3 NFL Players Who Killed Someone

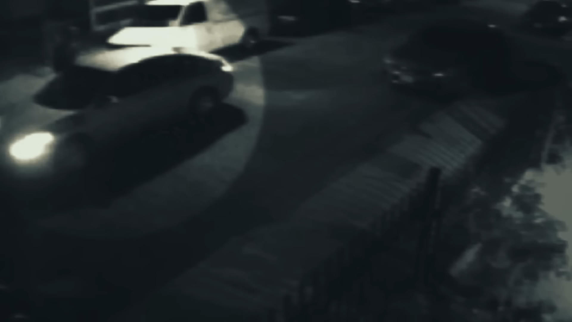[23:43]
Because of the connections to Hernandez, and he was the only person who lived in the area who knew Lloyd, he became the prime suspect.
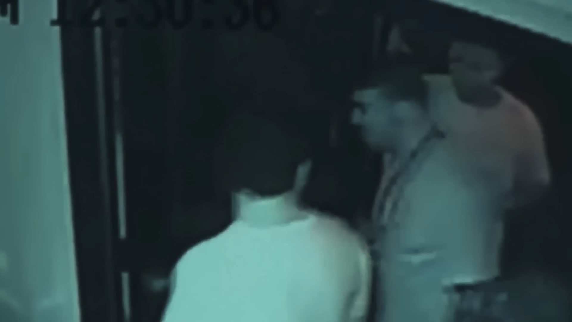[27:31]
The police reviewed surveillance footage from the club. They saw Hernandez entering the club and then exiting the club 10 minutes later, shortly after the two men left. Hernandez was with another man.